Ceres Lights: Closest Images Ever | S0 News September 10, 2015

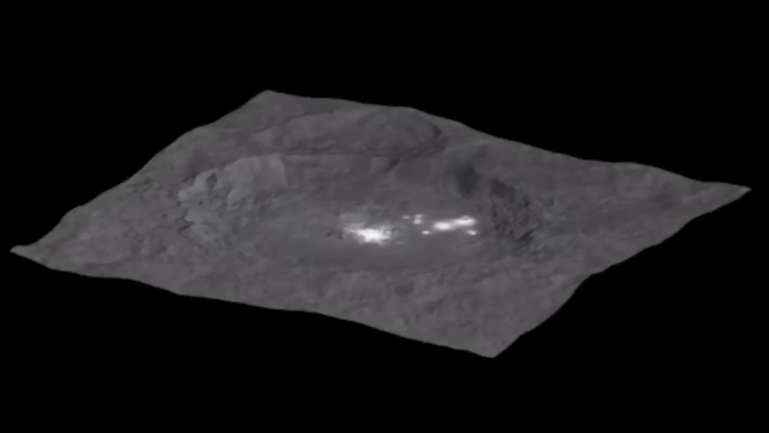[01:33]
Not only is the crater with the bright spots now fully analyzed for elevation, but we just got the clearest shot of the bright spots ever.
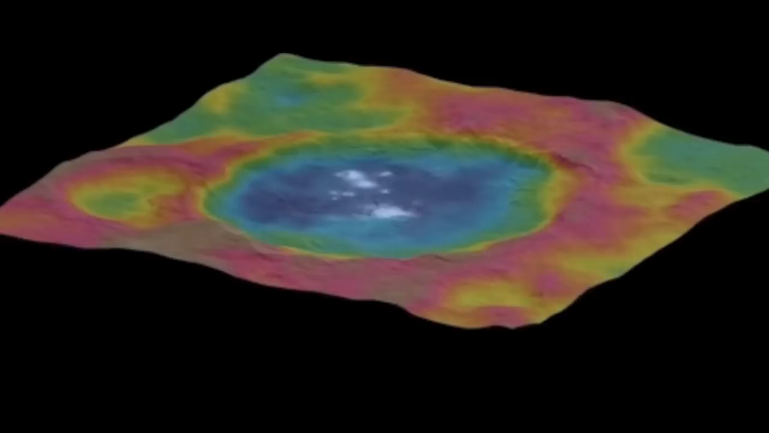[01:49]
Blue is the lowest, and red into brown represents the highest points. You can see that the bright spots, the Ceres lights, are down near the lowest points. And now, what so many of us have waited for.